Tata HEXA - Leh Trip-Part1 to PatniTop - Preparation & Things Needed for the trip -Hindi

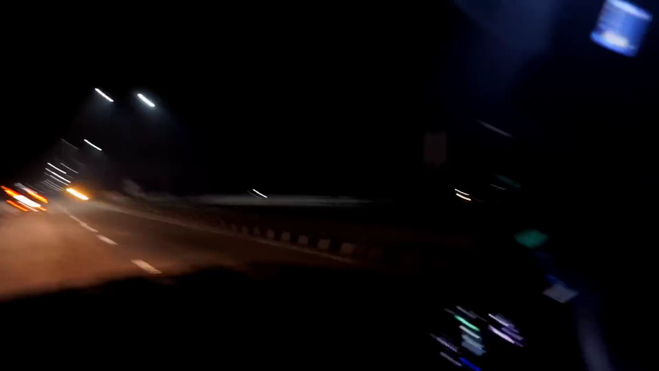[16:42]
सो ये ईस्टर्न पेरिफेरल हाईवे है, वी आर अवॉइडिंग दिल्ली कम्प्लीटली, एंड इट्स लाइक एन आउटर सर्कल ऑफ दिल्ली. ये सीधे पानीपत वाली रोड पे जाके मिलेगा, और हमें टोल पे पर्ची मिली है पर बताया नहीं गया है टोल कितने का है, उसने बोला एग्जिट पे देना है.